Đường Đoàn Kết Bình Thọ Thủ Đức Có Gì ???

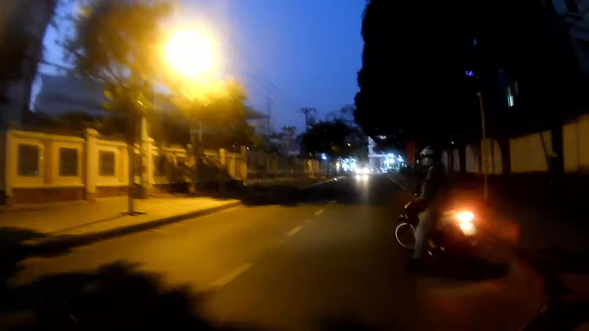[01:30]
Hết rồi đó, phía trước nó là đường võ đang ngăn rồi các bạn. Có cái gì đây, thế giới máy kính nè.